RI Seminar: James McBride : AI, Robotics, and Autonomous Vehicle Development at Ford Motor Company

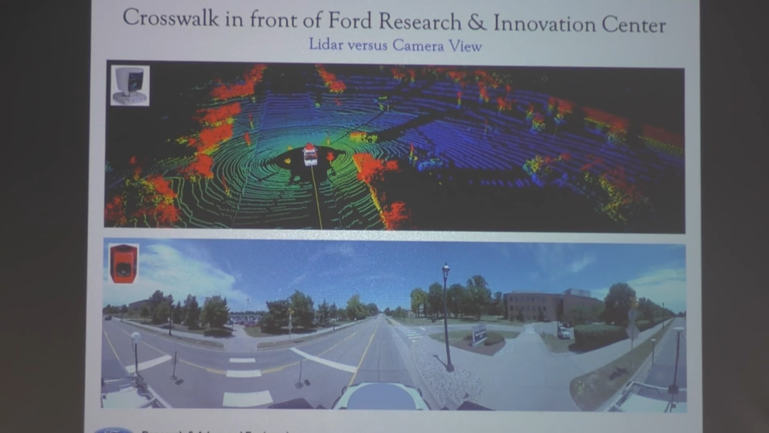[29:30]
But this is the corresponding camera imagery outside the research building at Ford. If you put the two together, you'll see the individual cameras up here. I didn't stitch them. I've overlaid the laser strikes with the camera, and I've removed those in the ground plane. Because if I covered the ground plane, you couldn't even see the rest of the picture. And then the problem is down here, so then you go out driving, and so you see the power of sensor fusion, right? Both the camera and the laser agree where these objects are. These things sticking out of the ground plane that shouldn't be there, they both agree.
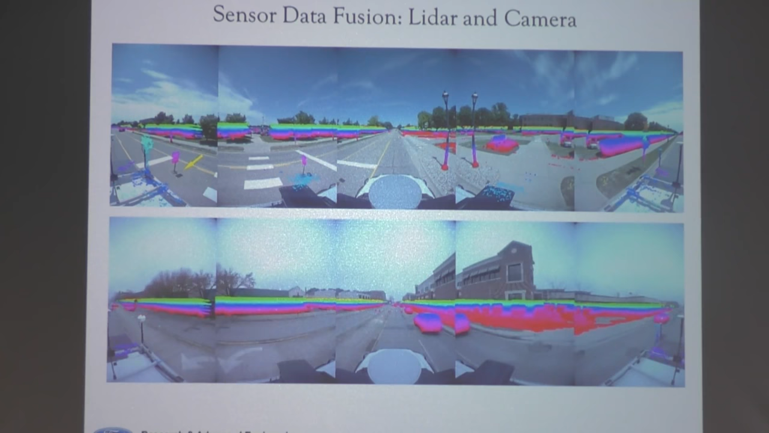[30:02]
And if I overlaid the radar and any other sensors, the idea is to try to put them all in the same reference frame so that we can get the most robust information about tracking the obstacles. So, I'm not going to play that video.
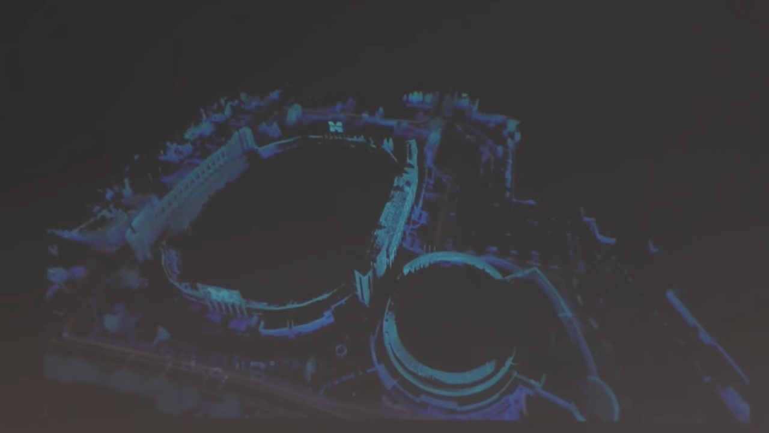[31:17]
So, what you're looking at here, it's kind of bright in this room, it's going to be hard to see, but everything above the ground plane, I've colored cyan,
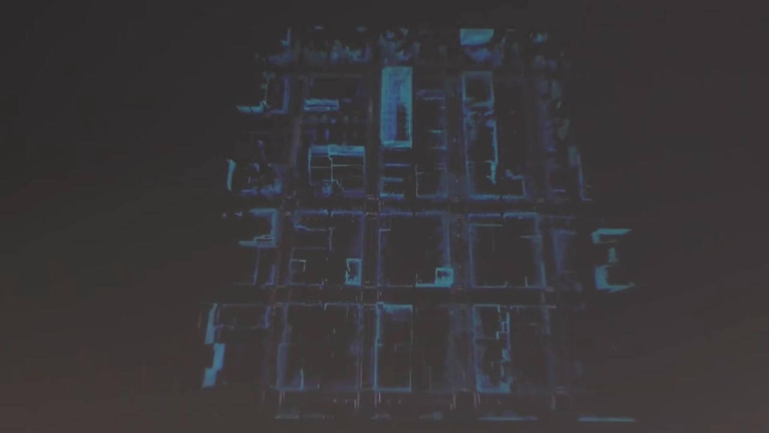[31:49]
So, now we come back, and the idea is just to answer the question, where am I in this map? So, now I'm going to re-drive this thing, and only the live data, I'm going to color it.
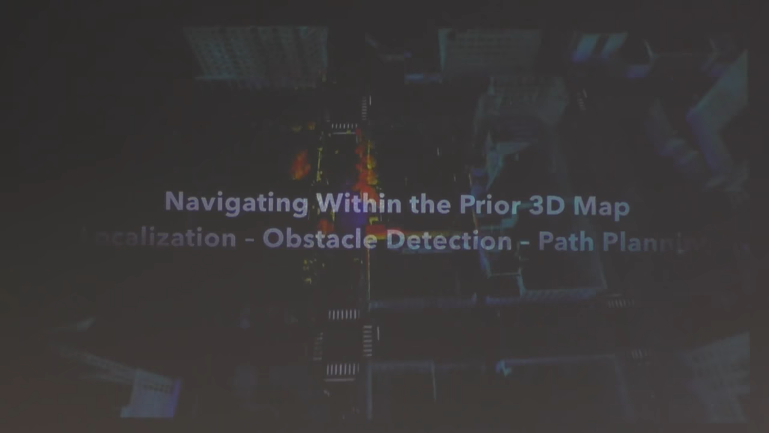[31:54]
So, now you can see, I just snapped the two to a line.
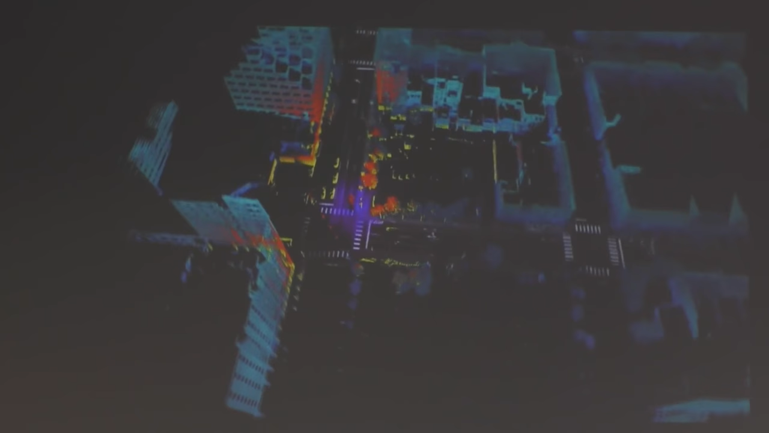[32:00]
And now I know that within a few centimeters where I am in the world. And any of the stuff sticking out of the ground plane, like these cars here, just don't hit them.
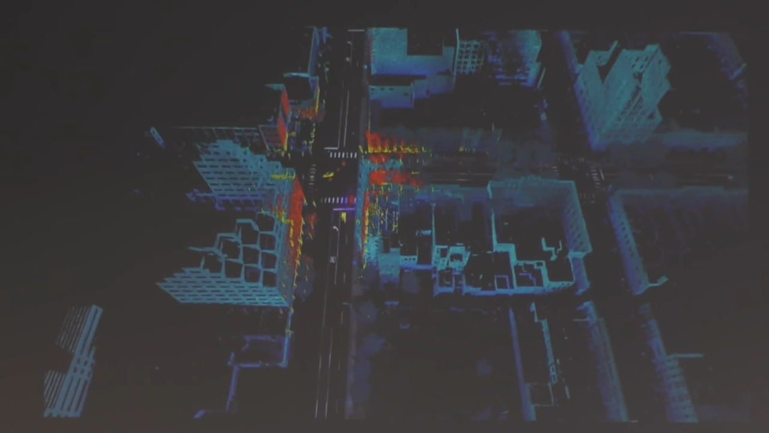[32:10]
And in a nutshell, that's how the vehicle works.
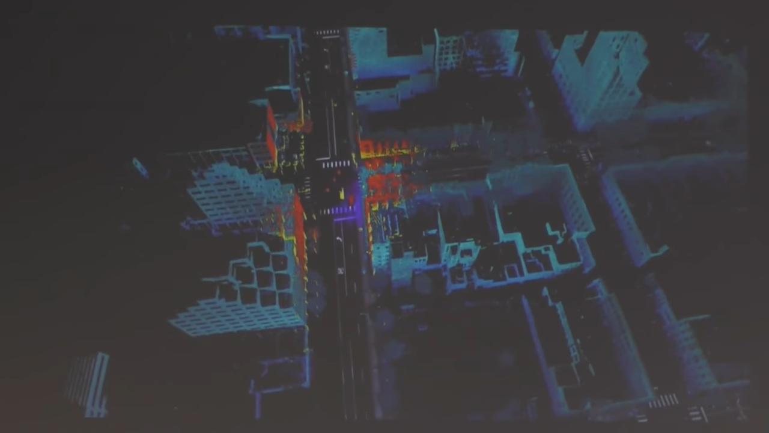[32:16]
It's a gross oversimplification, but, and
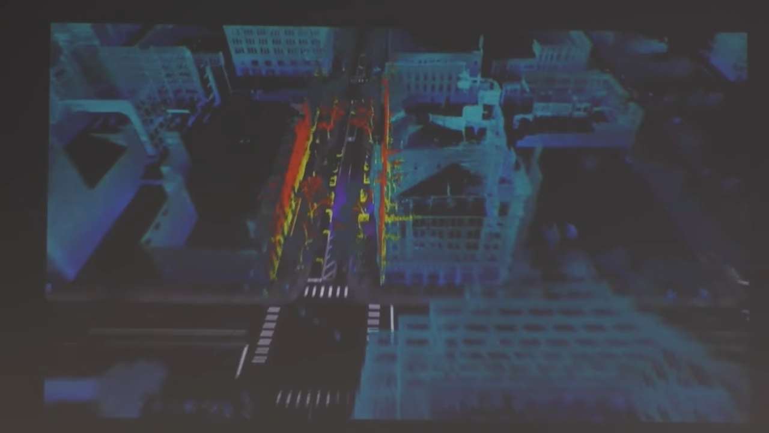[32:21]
I'm only showing the LiDAR data here. We have corresponding, you know, camera tracks and radar tracks and, you know, all that sort of stuff. But, not to clutter up the problem too much here.
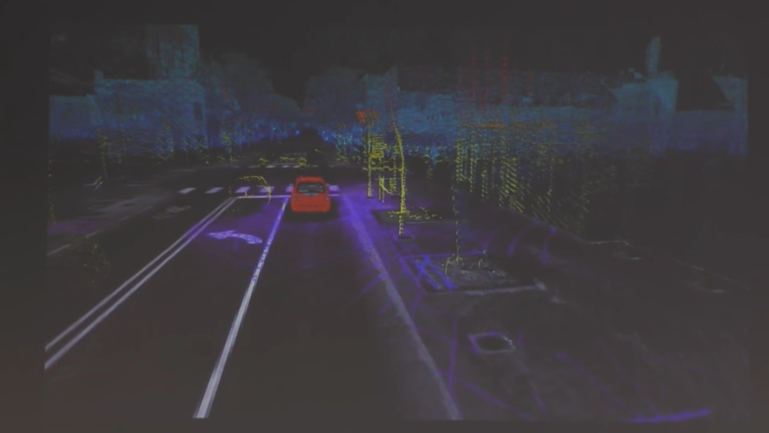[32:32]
If it were darker in the room here, you could see every crack in the road and every tar strip and, you know, every tiny little feature. It might not seem obvious, but almost every piece of pavement in the world is different at this scale.
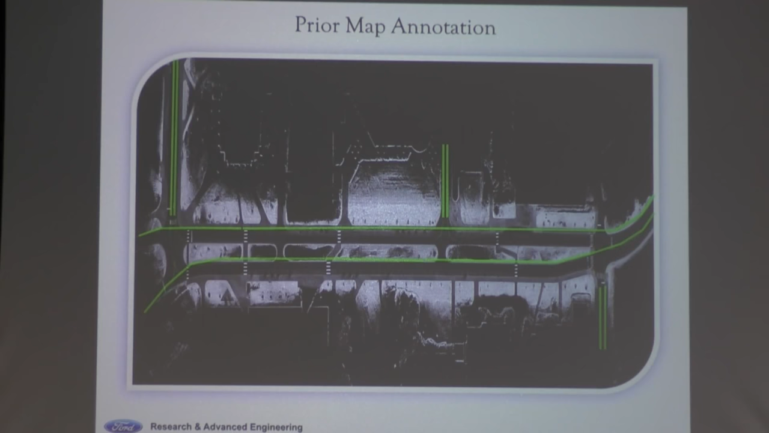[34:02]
Ground plane intensity. And then you and I agree as a society, we say, hey, we're going to call these things roads that we can drive on. You don't drive on the rest of it, just where we put the green lines and they have names, you know, and they have some rules. You know, like only go one way on this one and, you know, this speed here and stop there and your favorite Starbucks is over here. And we just put all the metadata in the map.
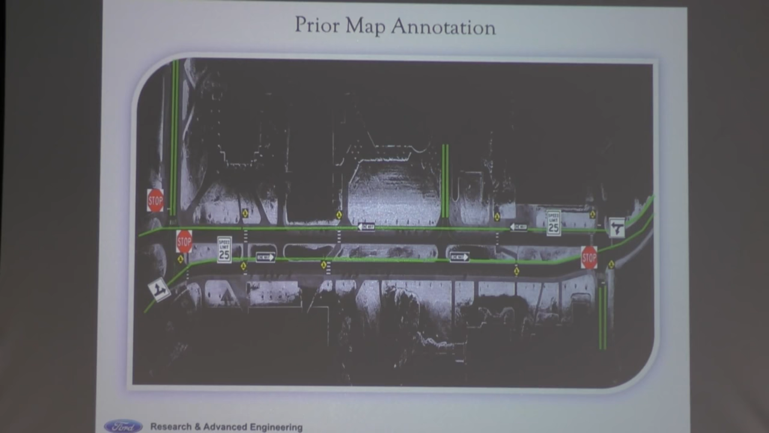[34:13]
And then the idea is really, we just come back and we just see one little piece of that puzzle and we go, well, where is it?